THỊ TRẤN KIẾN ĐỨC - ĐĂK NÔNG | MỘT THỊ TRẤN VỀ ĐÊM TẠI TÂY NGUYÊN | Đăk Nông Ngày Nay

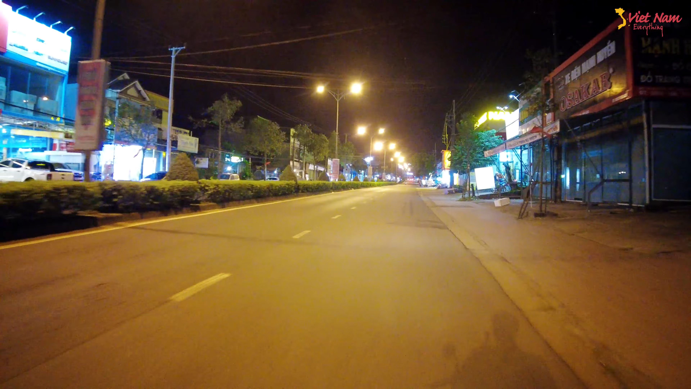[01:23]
cũng nói chung là gió thổi cũng khá là mạnh nên là cảm giác rất là lạnh anh chị. Để gửi đến anh chị một trong những thị trấn tại tỉnh Đắk Nông.
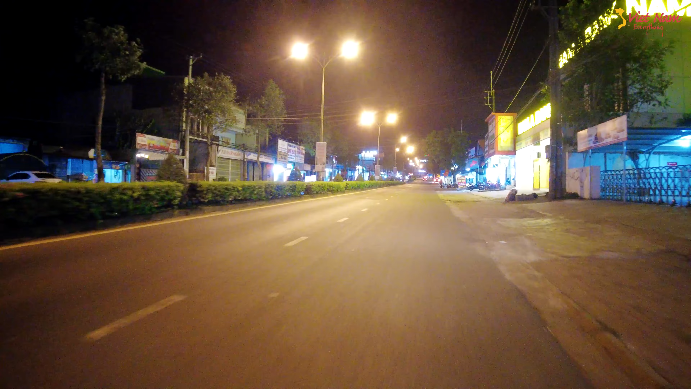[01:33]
Anh chị nhìn ngắm tuyến đường góc phố tại trung tâm thị trấn Đắk Nông nha anh chị. Thì thị trấn Kiến Đức có dân số hơn 10.000 người, chỉ hơn 10.000 người thôi anh chị. Mặc dù dân số là hơn 700 người trên 1 km vuông, cũng khá là thưa thớt chứ không có đông lắm. Thì em cũng gửi đến anh chị những hình ảnh con đường góc phố tại trung tâm thị trấn Đắk của một tỉnh gọi là huyện Đắk Lắk.
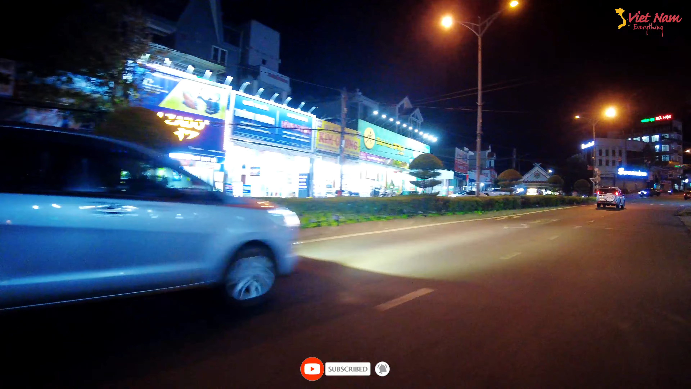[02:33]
Đây là con đường gọi là con đường giao thương ngay trung tâm thành gọi là thị trấn anh chị.
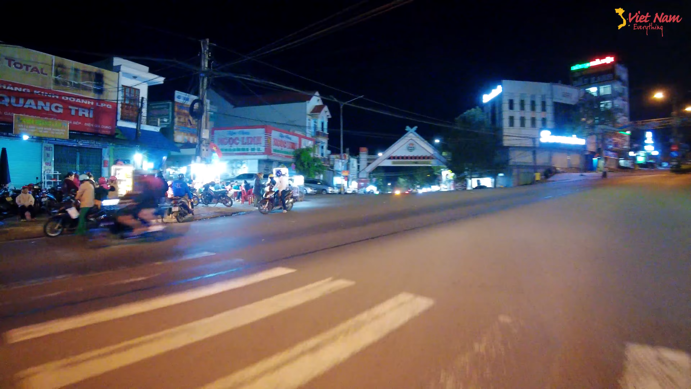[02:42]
Đó, đường lên xuống rất là nhiều. Ở đây có cái khu bán đồ ăn nè. Đó, đây là cái cổng ngay trung tâm.
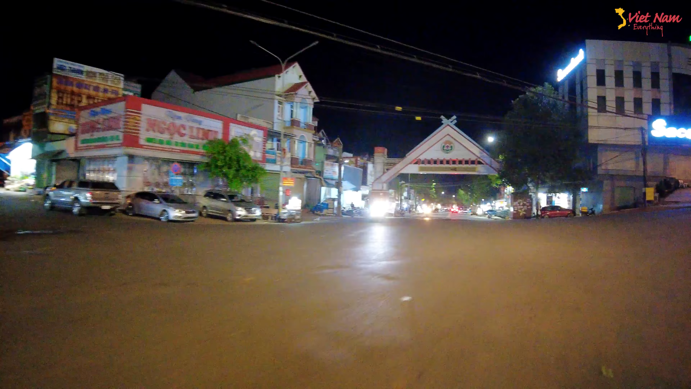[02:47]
Cái đường này nó xuống nè anh chị. Đó, cái cổng biểu tượng của Đắk Nông nè.
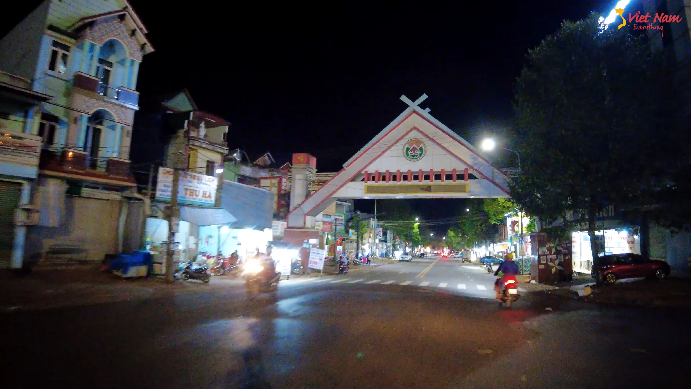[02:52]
Đây là con đường Nơ Trang Long, trung tâm thị trấn. Đường này bắt đầu xuống nè, anh chị nhìn thấy xuống không? Hàng quán vào 7 giờ đêm để anh chị cảm nhận trung tâm thị trấn Kiến Đức nha anh chị. Đó, mỗi bên hai làn xe, đậu xe ô tô cũng khá là thoải mái anh chị. Đó, hàng quán anh chị nhìn ngắm nha. Đó, ô tô đậu bên trong cũng khá là thoải mái.
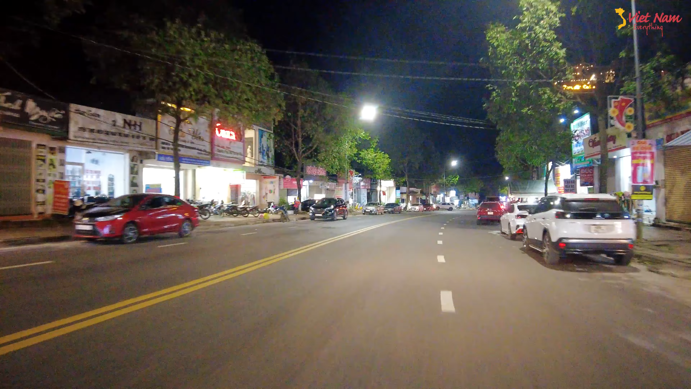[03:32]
thấy nó cũng không nhộn nhịp nhiều, so với các khu vực thị xã cũng như là thành phố. Đường bắt đầu đi xuống anh chị, thấy đường đi xuống. Nhiệt độ 19-20 độ C thì rất là lạnh. Đối với em thì em sống ở Sài Gòn mà. Em sống ở Sài Gòn nên là dạo lên cái khu thị trấn này thấy nhiệt độ 19-20 độ C thì rất là lạnh. Gió thổi cảm giác lạnh lắm anh chị.
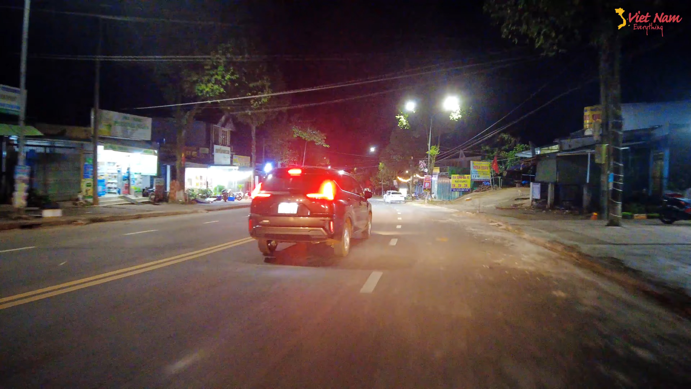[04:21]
Đường Nơ Trang Long cũng khá là to nha. Đường đang chạy xuống á, cái dốc xuống anh chị, ô tô đậu khá là thoải mái. Tuy nhiên hàng quán cũng thấy là không có nhộn nhịp nhiều, anh chị. Giống như thị trấn buồn vậy, em thấy nó buồn sao á. Để em chạy lên cái đường dốc cao để anh chị nhìn ngắm nha. Ở đây cái đường lên dốc nè, đường này là đường xuống dốc, đường này bắt đầu lên dốc nè.
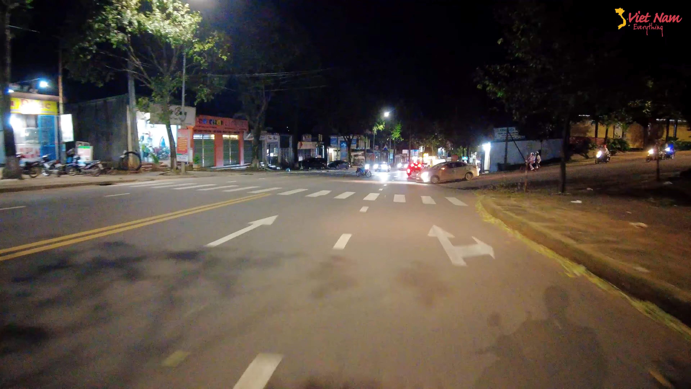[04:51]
Đường lên dốc nha.
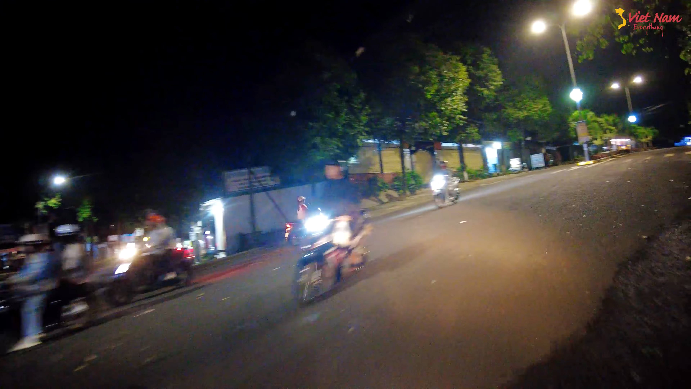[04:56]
Đường này cũng chia ra hai bên, cũng có ở giữa cũng có trồng cây.
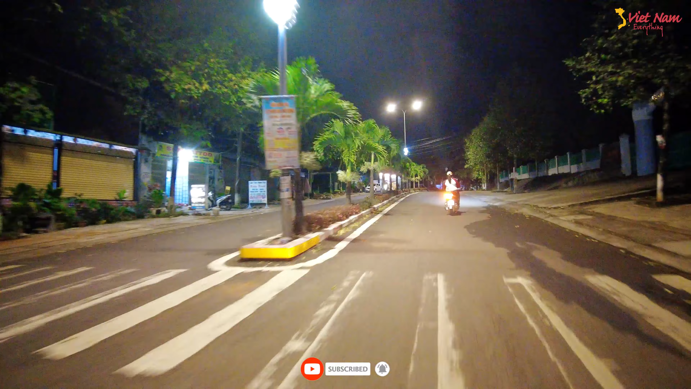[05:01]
Trong đây khá là buồn, ở đây có cái trường mầm non Hoa Hồng.
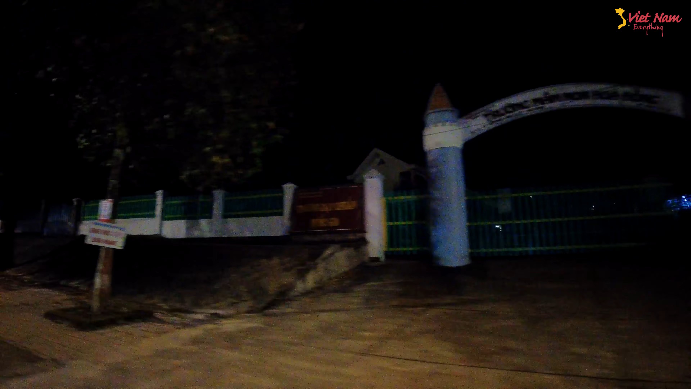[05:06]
Để nhìn ngắm nha.
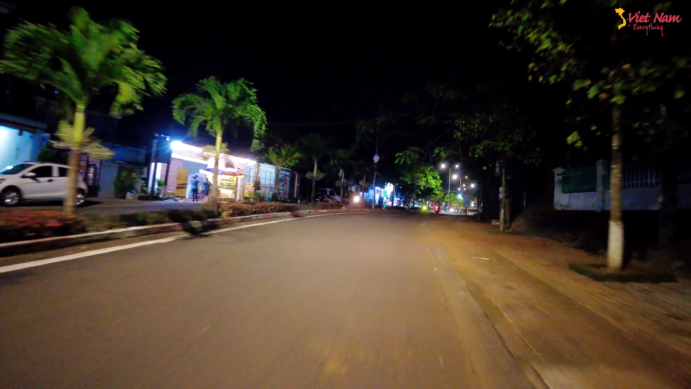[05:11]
Thị trấn buồn. Đối với em này, tại vì em sống ở đô thị nhộn nhịp rồi, nên là chạy vô những cái đi những cái thị trấn ở các tỉnh á, và về đêm thấy nó hơi buồn buồn sao á. Biệt thị trấn Kiến Đức có nhiệt độ ở vùng Tây Nguyên mà anh chị cũng rất là buồn
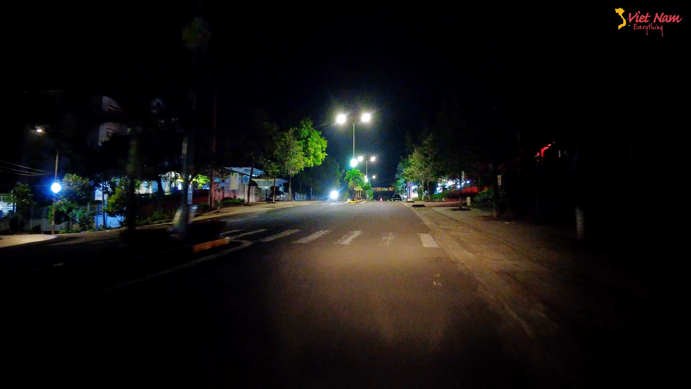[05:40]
đó, đường cứ lên xuống. Đó, ở đây cũng có hàng quán cà phê nè. Dạo dạo để gửi đến anh chị những hình ảnh. Đây là khu vực trung tâm nè, đây có hàng quán cũng khá là nhiều. Dọc theo công viên để gửi đến anh chị nha. Đường lên xuống.
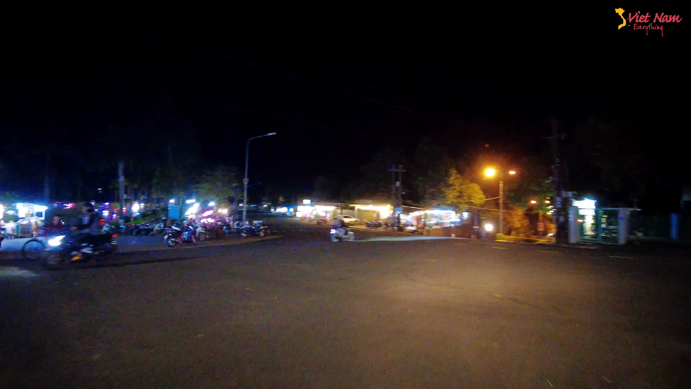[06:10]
Đó, đây khu vực công viên khá nhộn nhịp nè. Gửi đến anh chị nha. Đó, hàng quán ở khu vực công viên nè. Em chơi mấy cái trò chơi ở ngoài công viên đó.
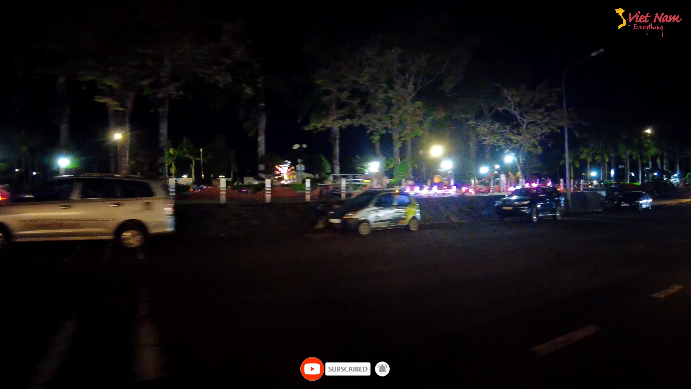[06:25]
Xe chớp. Khá là vui chứ.
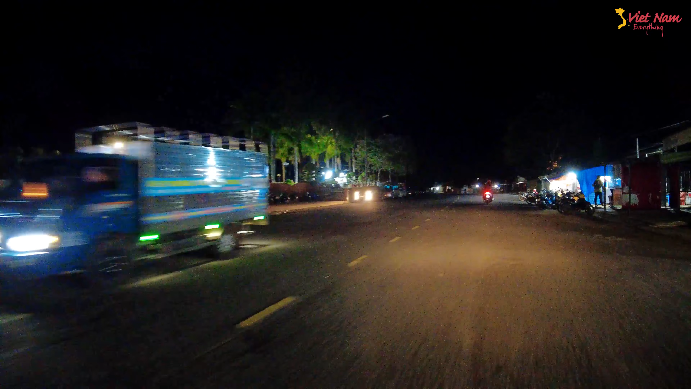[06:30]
Nhiệt độ ngoài trời 19-20 độ C, khá lạnh nha. Đó, hàng quán hai bên đường mà không mở đèn sao thấy tối tối vậy ta, đúng không? Đường thấy tối quá. Đó, đường lên xuống nè.
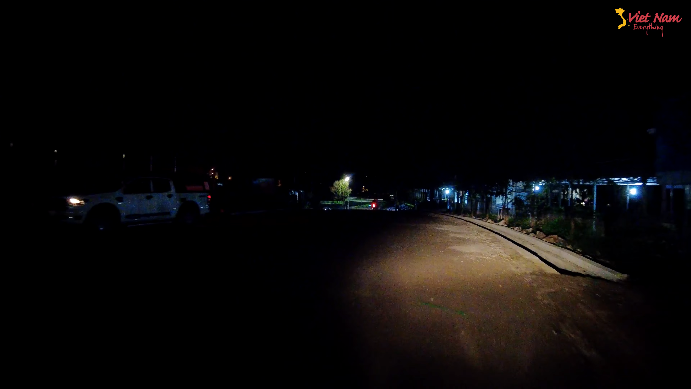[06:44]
Đó, bắt đầu đường chạy xuống nè, xuống dưới hơi tối. Thị trấn buồn. Đó, đường xuống dốc nè, hơi tối quá anh chị ạ. Đường hơi tối nha. Đó, đường xuống dốc chạy cũng rất là khó nha.
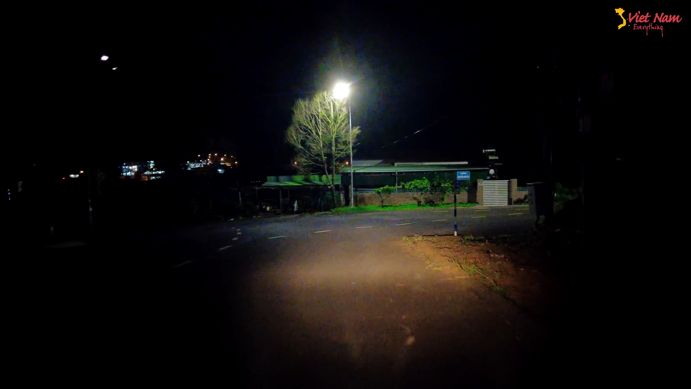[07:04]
Cái bảng tên đường rồi. Đường này là đường Chu Văn An. Đường Chu Văn An. Đường này bên đây là Nguyễn Khuyến. Rất là tối luôn. Nhà cửa thưa thớt anh chị. Cái tối tối ấy. Quay lại cái đường Chu Văn An nha.
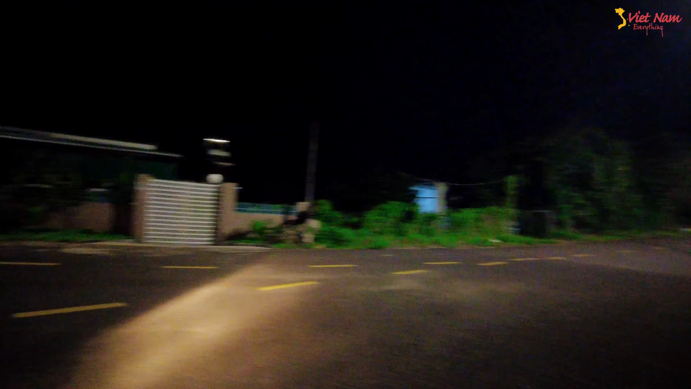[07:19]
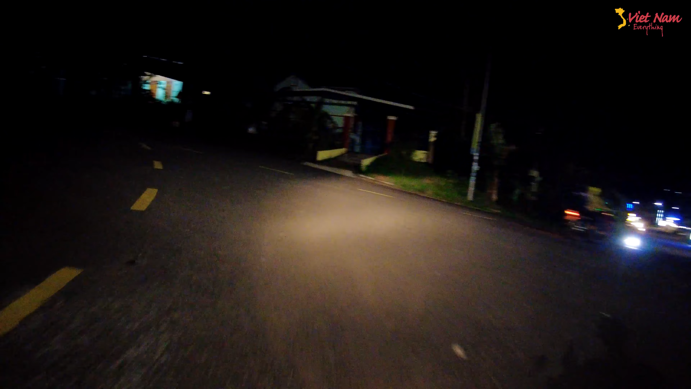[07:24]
Ngay chỗ công viên này thấy nó nhộn nhịp. Đó, đường trên đây thấy tối tối sao. Đây là trung tâm thị trấn luôn anh chị.
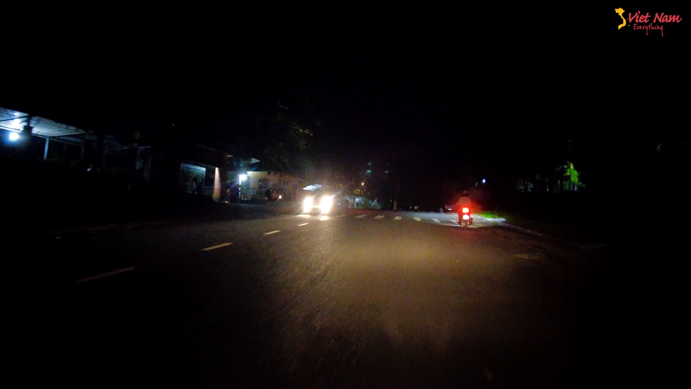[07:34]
Thấy buồn buồn sao nha. Ngay chỗ công viên thấy nó còn đông. Đó, công viên họ kinh doanh các cái dịch vụ cho xe trẻ em anh chị chơi á, thấy còn đông. Đó, đây khu vực trong công viên nè.
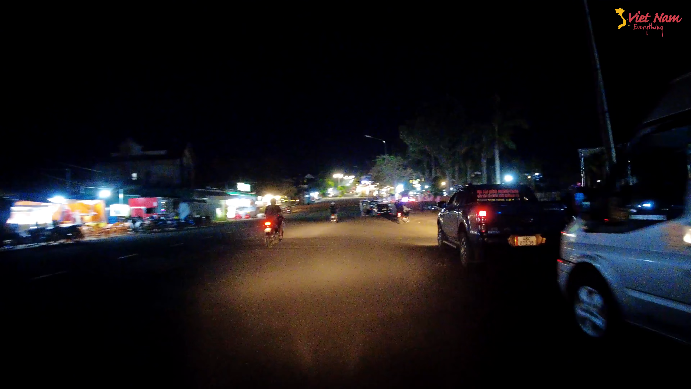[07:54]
Đó, các bạn trẻ cũng ra đây chơi cũng là buổi tối rất là đông,
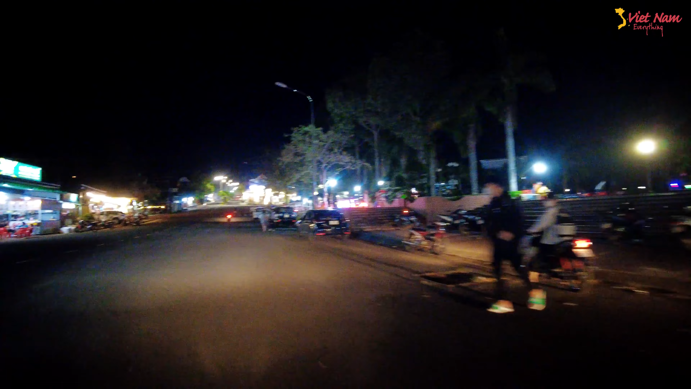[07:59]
uống cà phê hay là quán ốc. Xe điện đụng. Ở bên kia cũng có hàng quán chạy thẳng cái đường Chu Văn An nè. Ở đây là công viên anh chị. Ở đây có quán trà sữa nè, ăn vặt.